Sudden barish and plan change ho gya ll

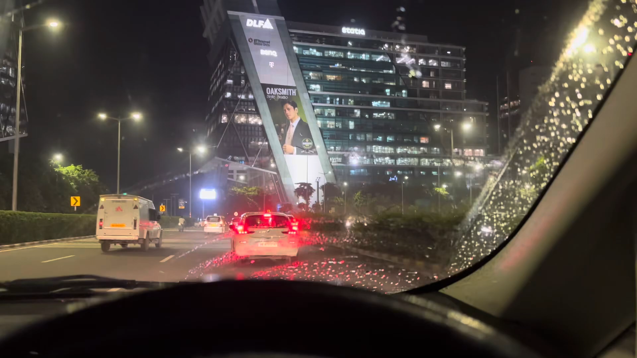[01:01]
कि अब रास्ते में जाम में मिलें इतने बहुत बारिश हुए आज बाद
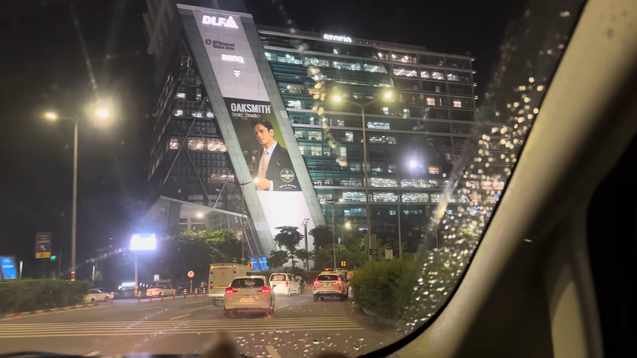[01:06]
नहीं इधर कैसे कम दिख रहा है मुझे पर बारिश तो बहुत टेज हुए यह
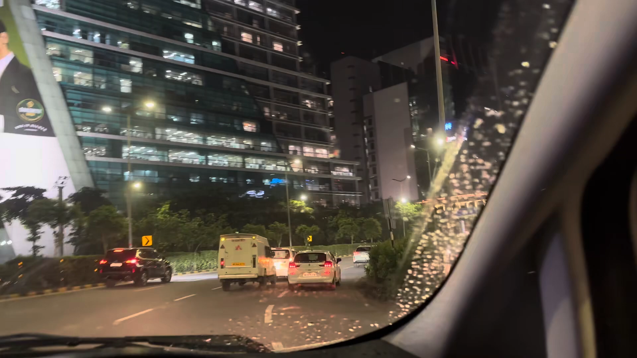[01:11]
बारिश रुक के भी देव एक दो घंट हो गया है
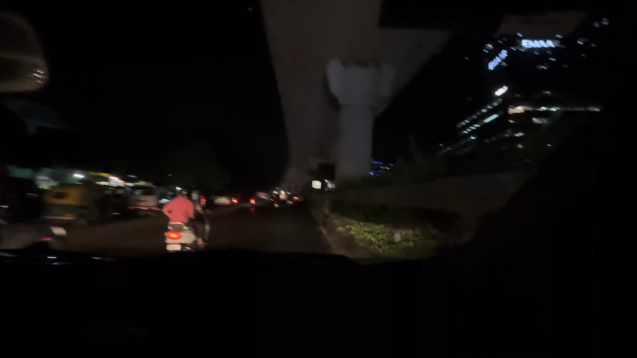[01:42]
देख लो बाई लो बाइस कितनी मुई है इस रोड में फुले पानी लगाओ है अब जो भी है अब रास्ते में बाउत
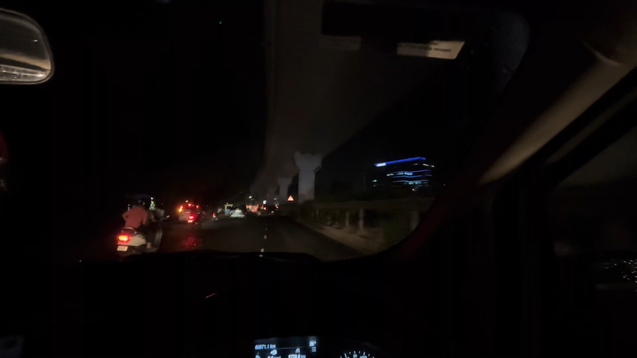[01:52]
बाड़ी शुई है बहुत जाजा आप पहुंच गहें गडी भी लगा दिया है